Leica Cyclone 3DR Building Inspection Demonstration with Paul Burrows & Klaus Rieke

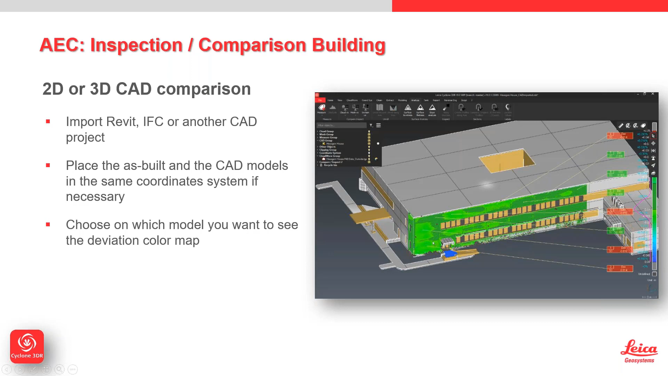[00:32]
if it needs to be adjusted there's a whole raft of tools built directly into cyclone 3dr to move that data into the right location so that you can start doing the analysis you can choose where you want to see the deviation color map whether it's whether you report it on the point cloud or on the mesh and the class will go through that in his demo and you can obviously perform any editing of the color mapping so like i was just tweaking when we were doing the tunnel inspection you can do that and you can then save that color mapping so that you're using the same color mapping for every single project as you move forward and you can also add inspection labels this is just something really really simple but we've got a measure tool and you can say measure deviations and then you can just pick on all the areas and it will create these little labels directly within
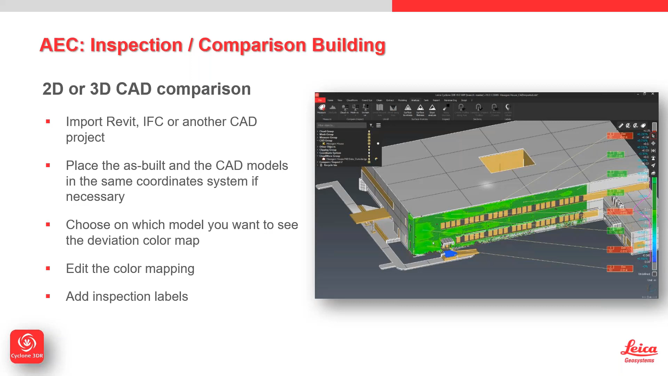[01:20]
so in this view in particular there's very little it's just the deviation but you could see every single xyz delta for example if you wanted to within those labels that it's entirely customizable to what you want to do and then you can create a report on the back end this video i just wanted to drop in because this just shows the power of the new cad engine so what we've rebuilt the engine from the ground up we did used to be able to handle some smaller cad files but now we can obviously bring in you know this is an
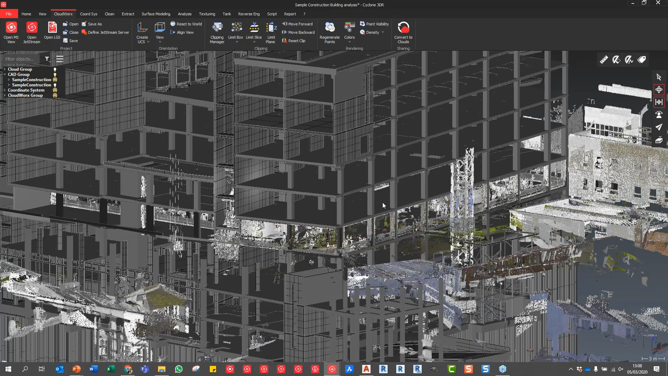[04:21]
directly there so we can look this is our aspect model and the point cloud combined in one go
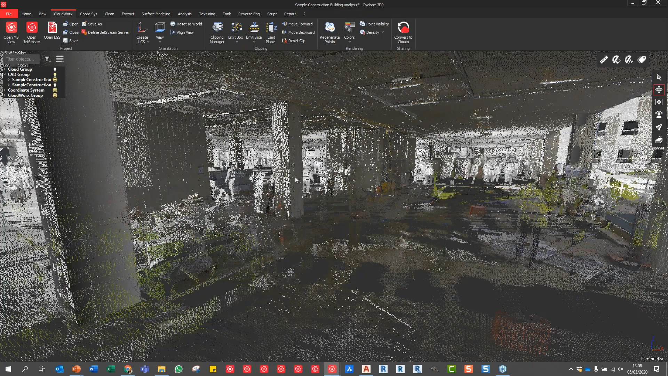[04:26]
so as paul already showed before to make the point cloud
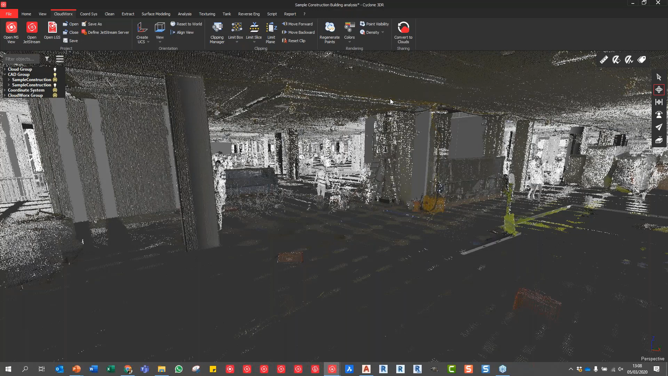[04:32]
usable we can simply convert the point cloud click and convert to clouds say the point of what you want so i already did this one here to
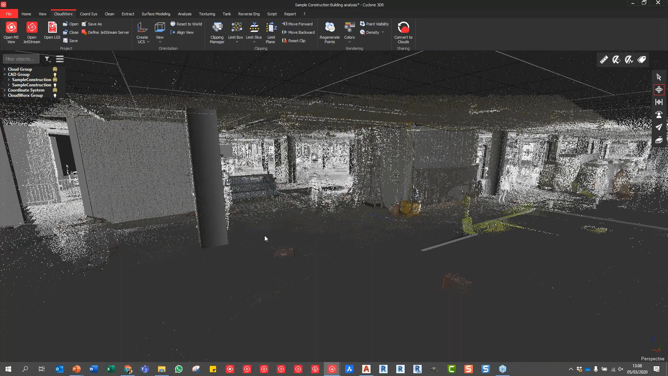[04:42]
shown here and now what you will notice there's a lot of data still there with the outside surrounding buildings we have a lot of people in there we want to clean the data set so what we
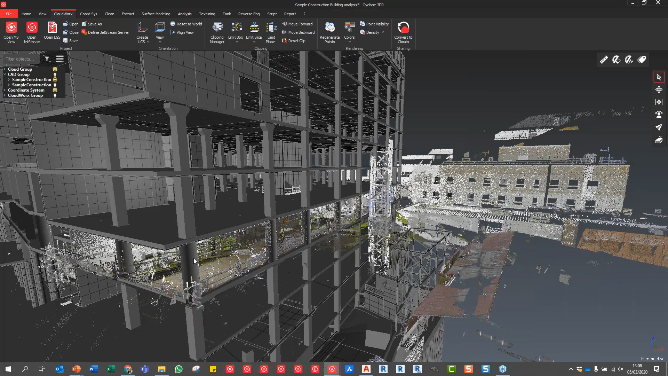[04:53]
can do we can select our uh level four and we can select also our point cloud and say right click
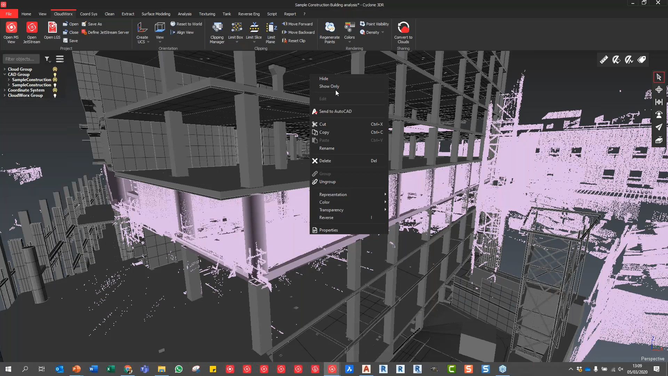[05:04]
this is our focus area we want to focus on those two areas and we want to clean those two so if we go to our cleaning tools yes we can do it manually but everyone
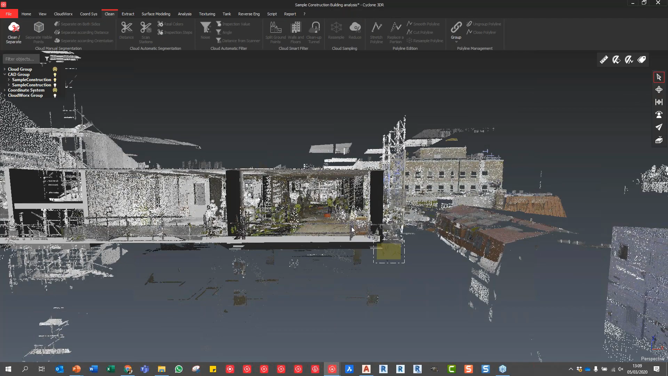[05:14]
who did cleaning point clouds want to speed up the process no one wants to stay behind
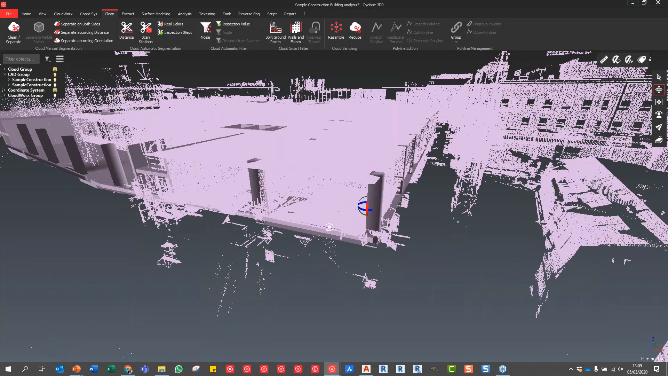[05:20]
so we can say separate according to distance so we're using our level four model design model and now compared to our point cloud i say the threshold three 30 millimeters everything was further away than 30 mil from the design model will be now separated out
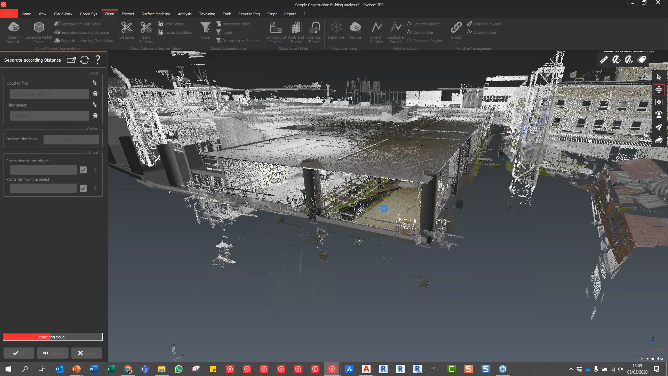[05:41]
so all the people all the boxes everything what
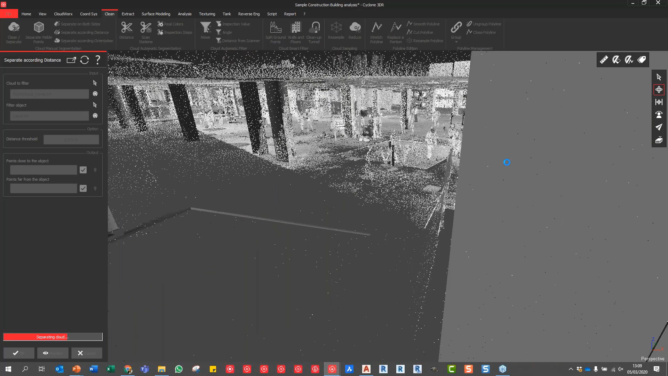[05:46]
is now further away will be then split into two point clouds so basically we have a clean
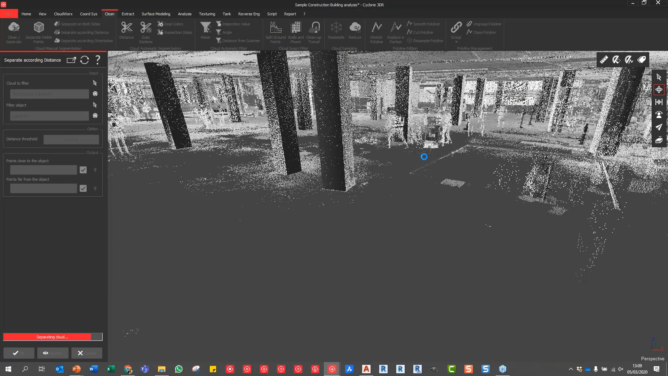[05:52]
point cloud and we have all the rest so this will take
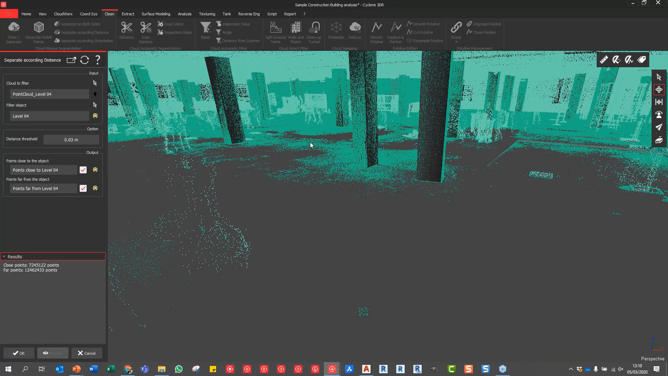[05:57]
just a moment as we can see here so if i uh select this
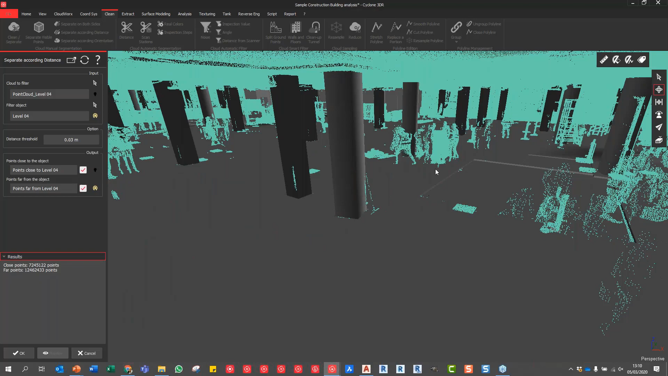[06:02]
is everything what is left all the people moving around we don't want to use them for the analyze
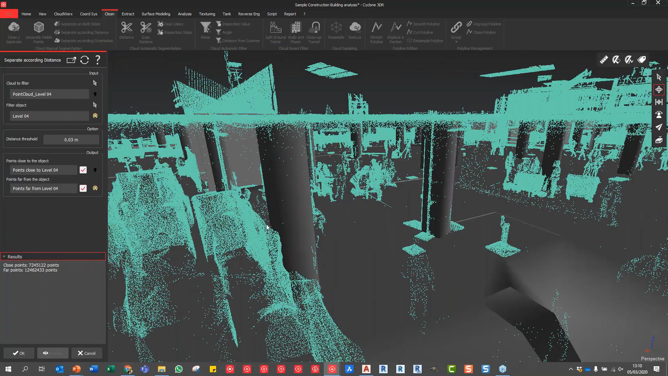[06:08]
of the building the ceiling i took out now as this one would be part of the next floor then
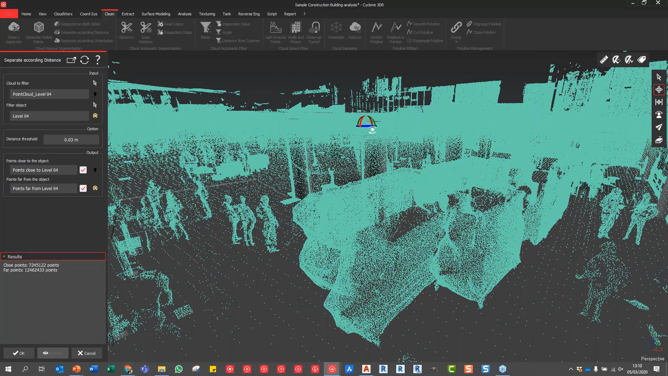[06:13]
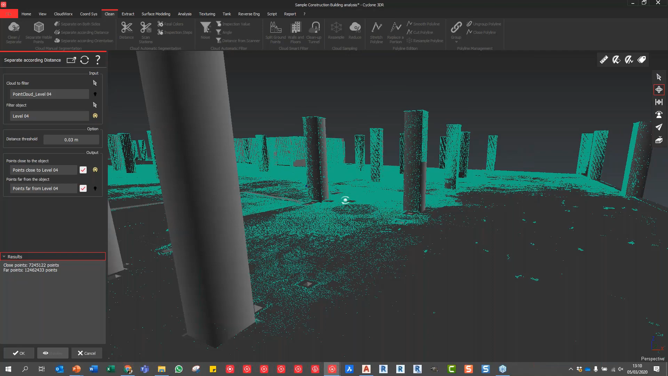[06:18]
what we're interested in is the good points over here very simply very effectively we clean the point cloud and have
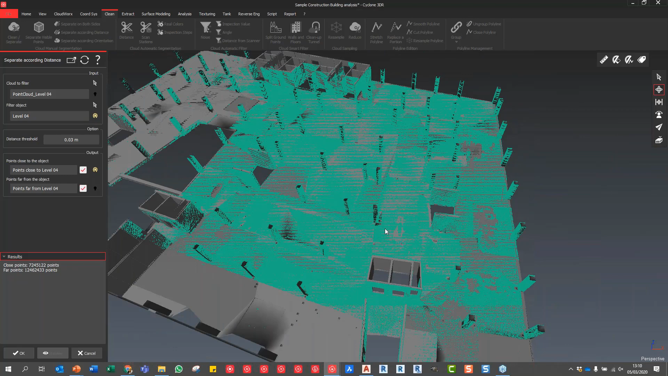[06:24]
now the data which we can analyze with each other so we can simply say okay and now usually on a construction site what we want to do we want to look into floor flatness floor levelness want to check verticality so we can do it one by one but why would we want to bother about it we can simply also take point cloud and the design model directly go to analyzes and
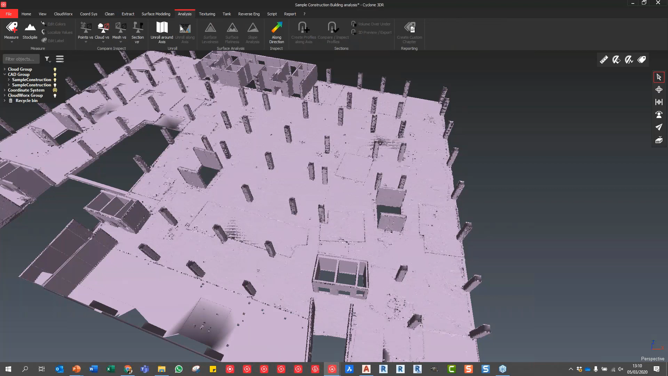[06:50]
compare everything in one go so in the analyze tab i can say point cloud to a mesh so my reference is my design model i want to measure and compare to my aspect point cloud and here issues i want to show the deviations and in on the point cloud i can preview the data and
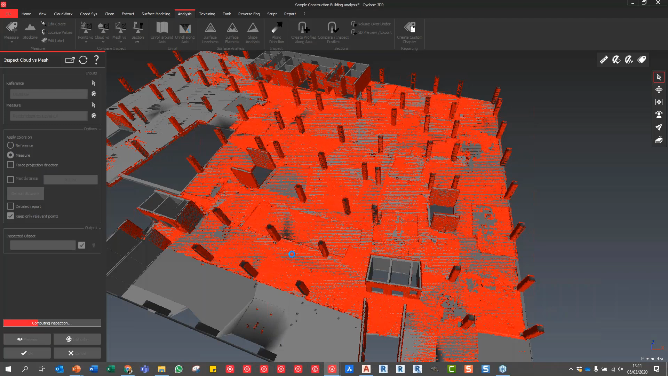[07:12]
then i will receive the deviation between the s build and design directly
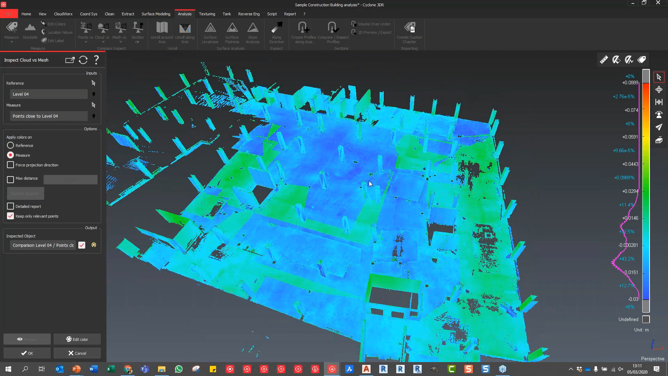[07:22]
so this is our outcome we can see with your scale bar so we can simply edit the colors can make a threshold to say uh go from two or we can also as paul mentioned we can have um already preset colorization setting opened up and we can every time use the same uh deviation reporting so here it's plus minus 10 15 20 25 mil everything was outside of 25
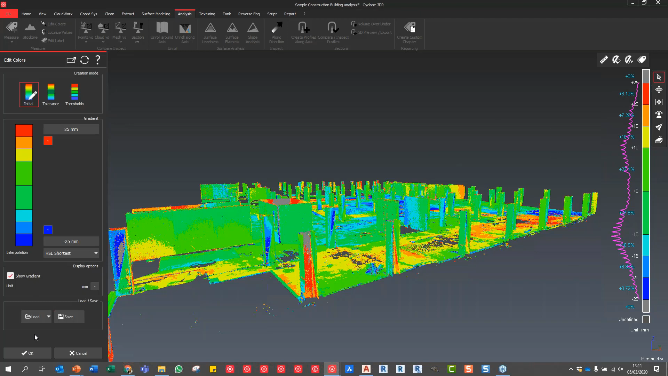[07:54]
mil will be then showed as gray you can accept this one we now look on the top down view we can easily visualize rather than usually having uh points of grid only measured on the floor we have now and without looking
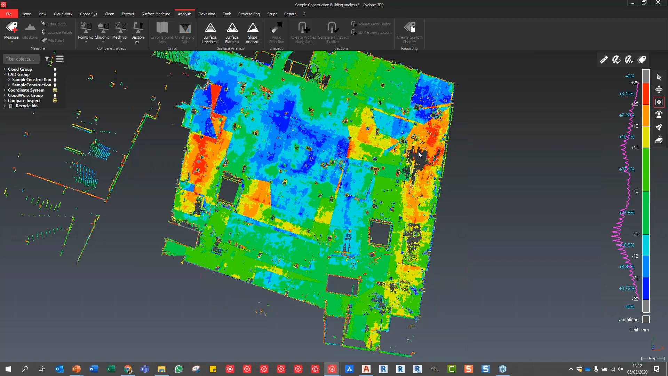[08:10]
at the numbers we can visualize very easily uh what's going on we can see here's a floor this is a poor concrete here is lower than it should be we see a lot of